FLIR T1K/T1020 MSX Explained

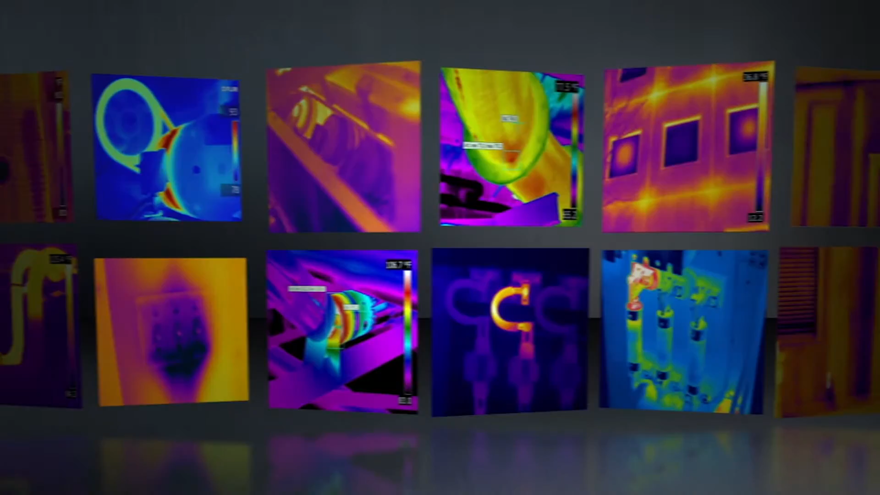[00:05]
a thermal image alone isn't always enough to help them understand what they're seeing.
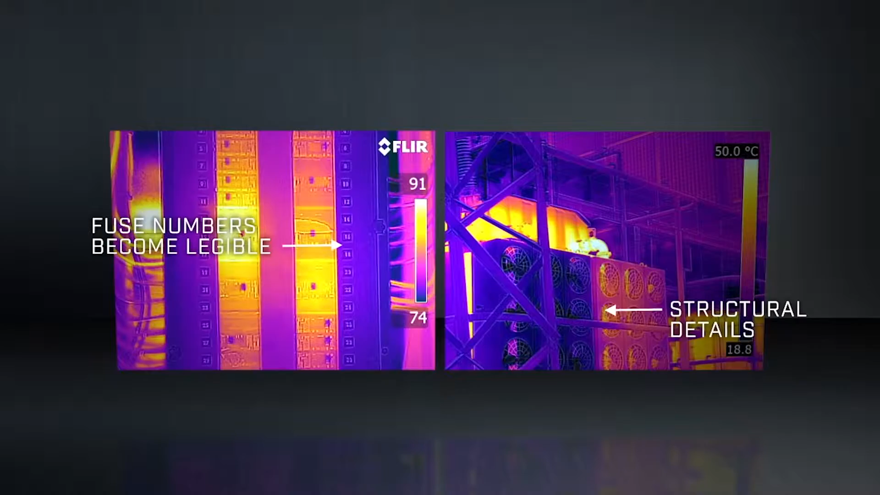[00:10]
Fortunately, a FLIR camera with MSX creates thermal images with key details from the visible world still intact, to point you to right where trouble is brewing.
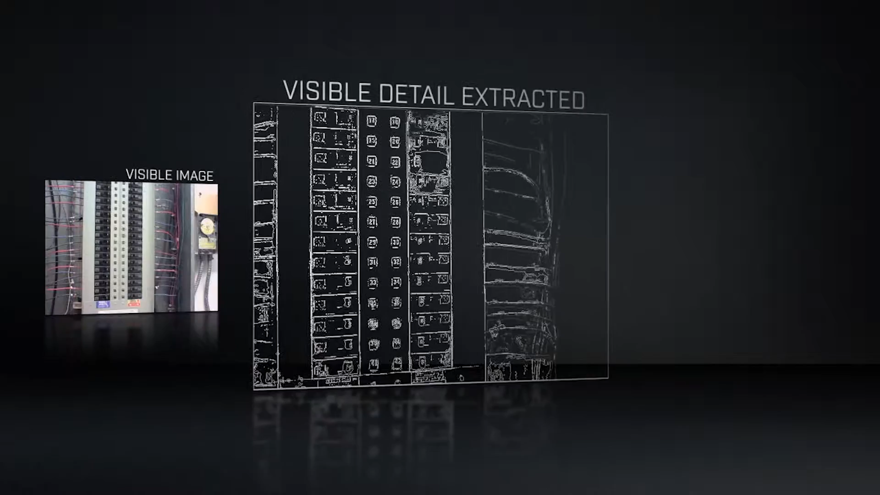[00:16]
A feature of T-Series cameras,
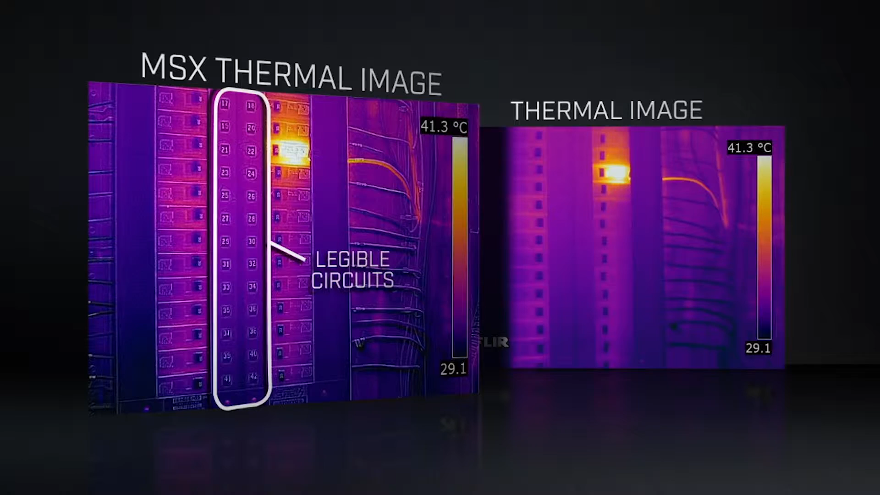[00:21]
On screen: scale top 41.3°C
MSX extracts the high-contrast highlights generated by the built-in digital camera
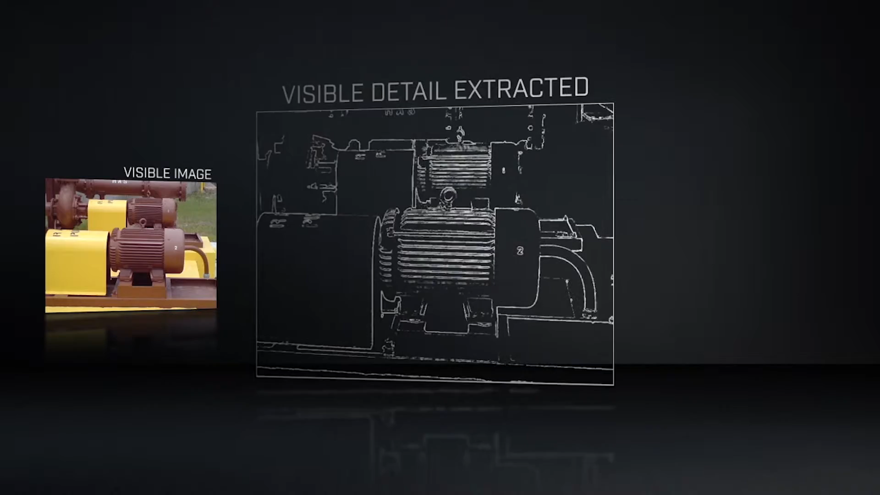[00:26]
and applies it to the entire corresponding infrared scene in real-time. The result?
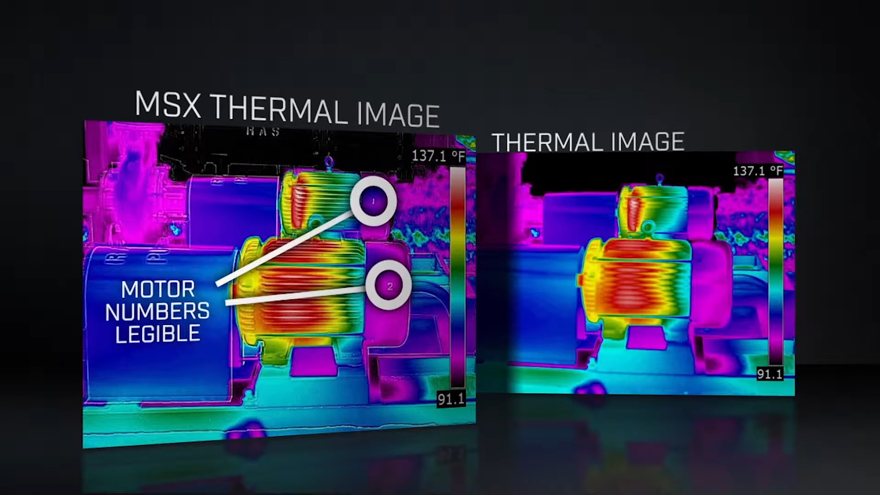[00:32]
On screen: scale top 137.1°F
An all-in-one enhanced thermal image with the depth,
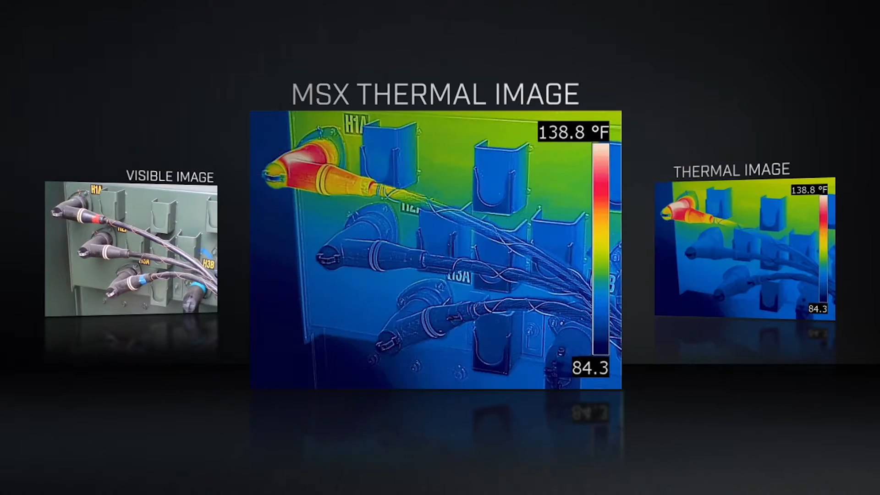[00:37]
On screen: scale top 138.8°F
texture and readability that you and those you report to need to instantly recognize the location of the problem.